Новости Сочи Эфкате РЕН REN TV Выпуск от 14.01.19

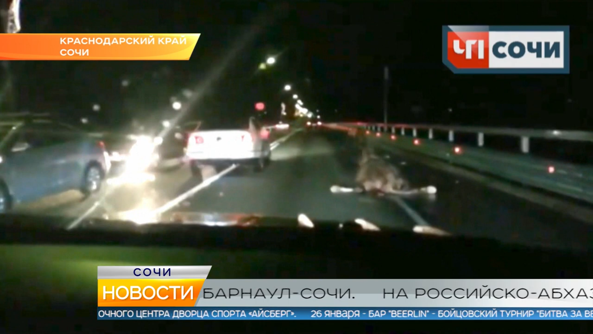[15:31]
По всей вероятности, водитель автомобиля их просто не увидел из-за погодных условий. Как животное оказалось на дороге? Этот вопрос остается открытым.